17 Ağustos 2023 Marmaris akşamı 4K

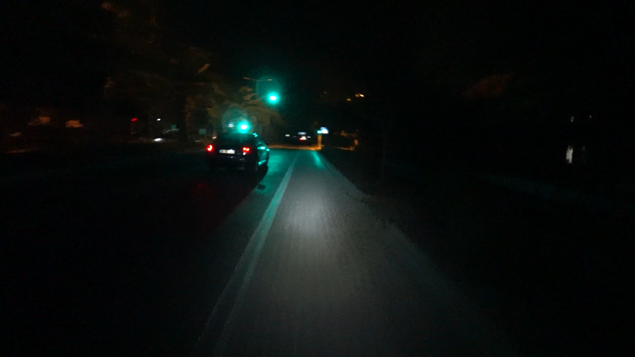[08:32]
Karanlık olsa da huzurundan bir şey kaybetmiyor. Fakat yolun ışıkları niye gitti? Ben onu anlayamadım. Allah'tan evlerin ışıkları var. Evlerin de ışıkları olmasa şöyle bir durup düşünecek insan.
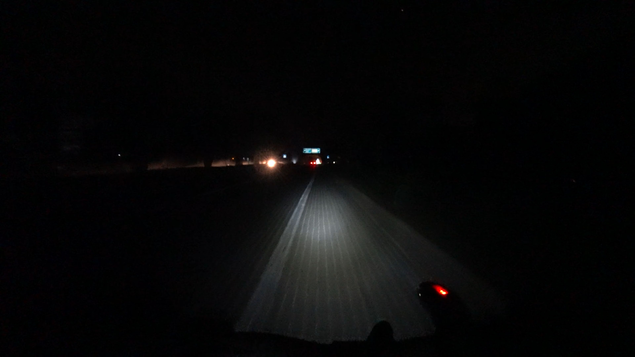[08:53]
Ne oluyoruz lan diye. İnce heykelimize geliyoruz. Ah, ışıklar geldi güzel. Şu ışıkların varlığını bile arıyor insan ya.
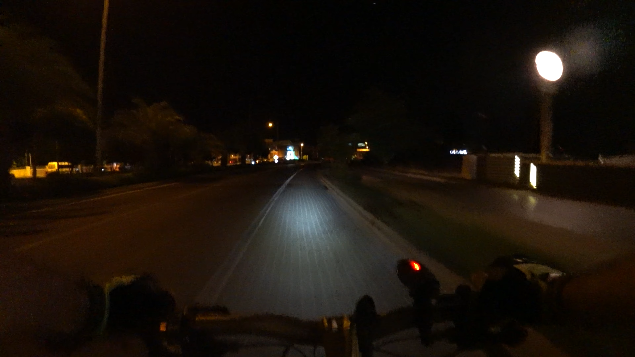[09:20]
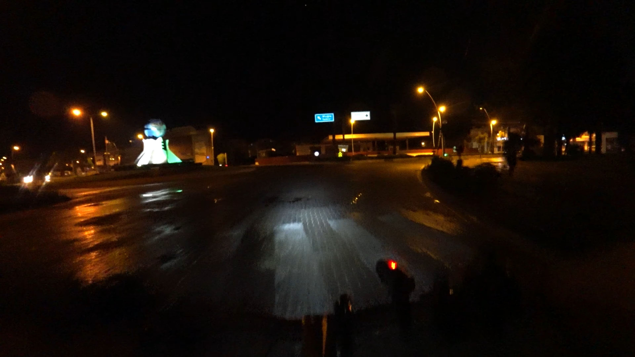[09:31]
İnce heykelinden sağ mı sola mı? Sağ mı sola mı? Sola anasını satayım.
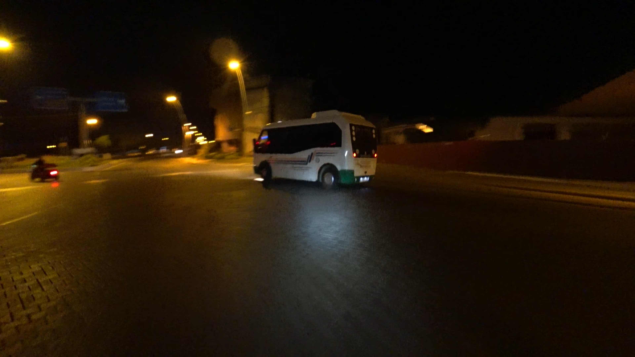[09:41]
Çünkü sağa gidersen ne olacak? Otogara doğru tırmanmak zorunda kalacağım.
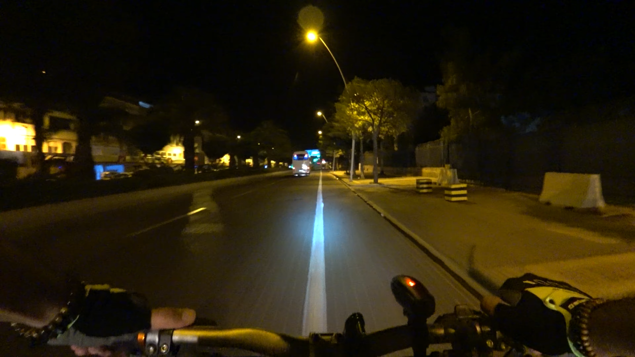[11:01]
Ön ışık iyi güzel de Decathlon ışığı 300 lümen falan. Pil göstergesi ne kadar kaldığını göremiyorsun. Yeşilse tam dolu, kırmızıysa az. Kırmızı da sönünce bitti. Anlamını taşıyor.
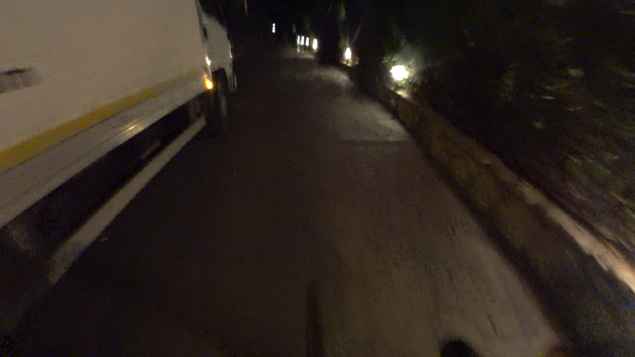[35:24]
Bir konserin sonu da adamlar yükleyip yükleyip indiriyor. Bindirip bindirip indiriyorlar ses sistemlerini, sahne malzemelerini.
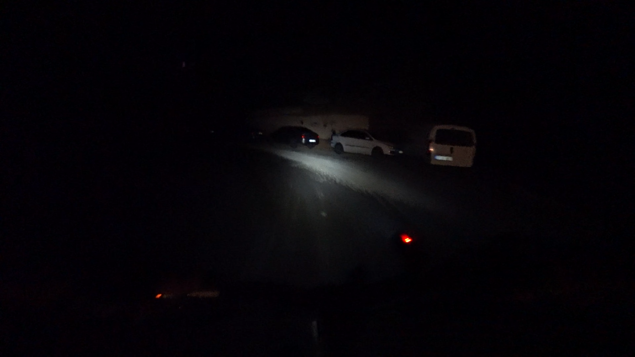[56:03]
Oo, yol üstüne kurmuşlar çadırı. Sakat. Sakat. Yavrum senin farlar kaç lümen ya. Tavşana döndüm burada. Süper led midir nedir bu?
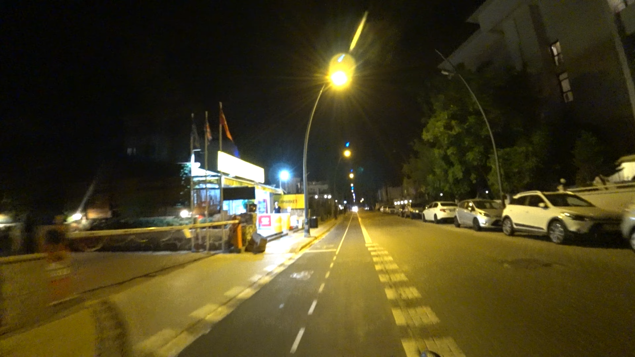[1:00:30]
Göçmen oldum, yürür oldum. Kendi kendimi arar oldum. Göçmen oldum. Yarılmış lan bisiklet yolu. Neler umdum, neler buldum. Göçmen oldum, yürür oldum. Kendi kendimi arar. Göçmen oldum. Neler umdum, neler buldum. Vay.